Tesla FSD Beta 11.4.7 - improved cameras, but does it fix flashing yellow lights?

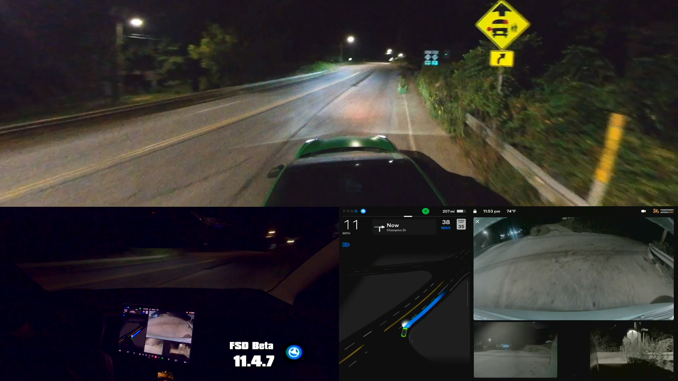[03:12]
that was that was a pretty bad turn there and look I'm halfway through the turn and there it goes uh and that was super jerky I mean if there was any traffic around that would be unacceptable um so yeah as far as FSD goes there is no improvement there I mean I really don't think this version was meant to be an improvement I think it was more
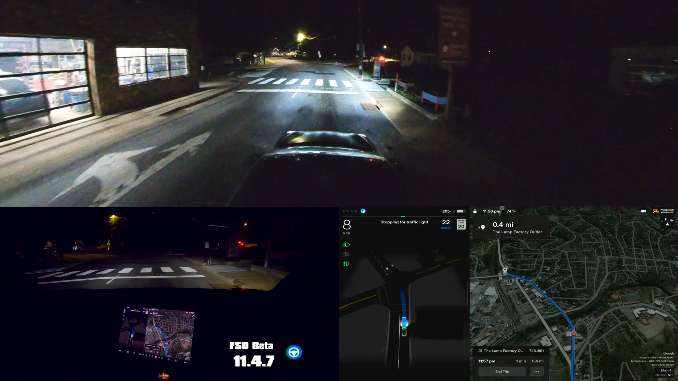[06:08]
for traffic light it's showing red now so it's not red um yeah unfortunately still a problem and I'm going to edit my trip and remove the next stop so I'm hitting the accelerator again so it's taking a long time to reroute
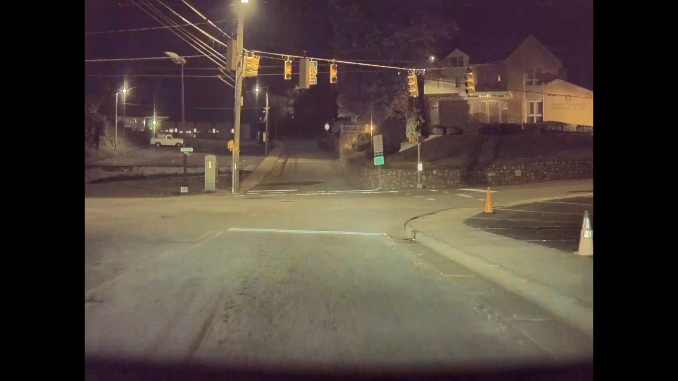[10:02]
So I'll grab the footage off of the dash cam and just see what that looks like on the forward-facing camera at those lights, but obviously the car is rendering those as red sometimes.